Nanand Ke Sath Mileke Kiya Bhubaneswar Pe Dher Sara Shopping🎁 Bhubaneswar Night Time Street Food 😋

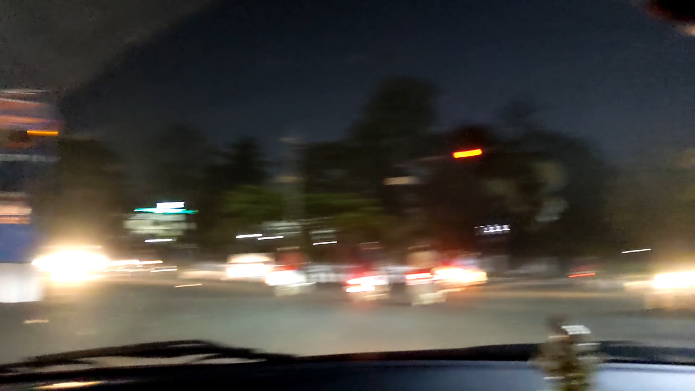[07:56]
डर लगता है, बहुत ज्यादा डर लगता है। वही कार पे मत लगाओ, जो करना है करो।
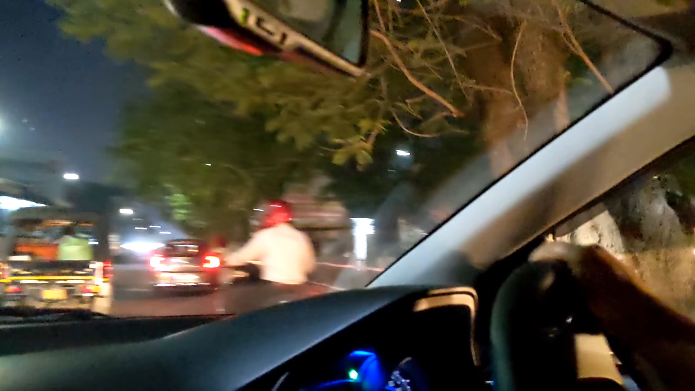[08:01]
देखो देखो कार कैसे गया, देखो अभी देखो यहाँ से ऑटो गया वहाँ से हो गया,